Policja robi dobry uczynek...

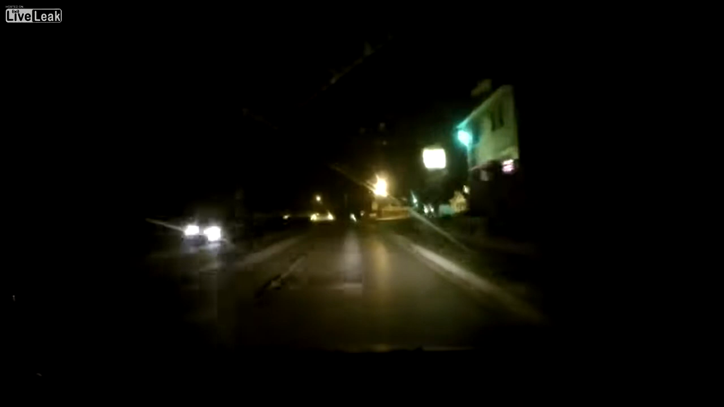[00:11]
On my way home I see a cop standing over a guy passed out laying on the ground. It was pretty wet that night, it just stopped raining. So I spin around to see what's going on. Can I break down to the K991 status? Good, special. Officer Bolter, Blackman Township Public Safety.